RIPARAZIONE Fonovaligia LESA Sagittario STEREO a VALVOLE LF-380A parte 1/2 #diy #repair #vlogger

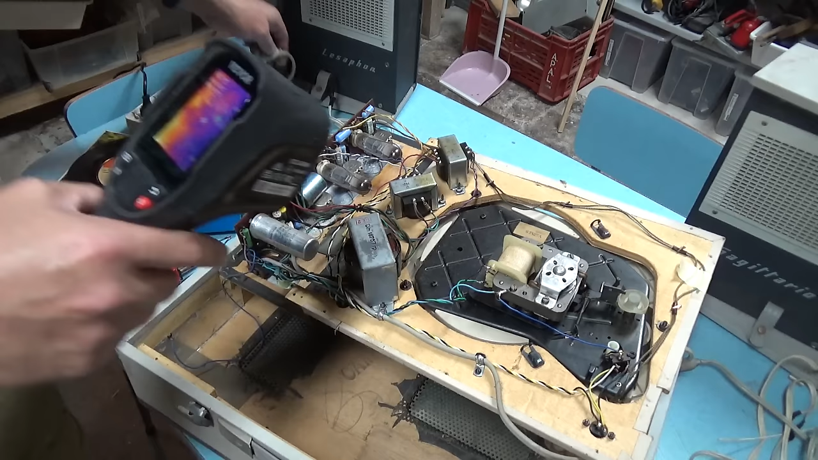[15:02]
ficherò la spina e vedremo insieme la temperatura mentre già si nota qualcosa di caldo vedete già si intravede subito ed è lui infatti è lui lui è più caldo degli altri quindi noi ora lo accendiamo ecco è acceso e lo vedremo scaldare qui abbiamo una resistenza a 58 gradi una resistenza a 91 gradi 120 gradi come è possibile ok 136 143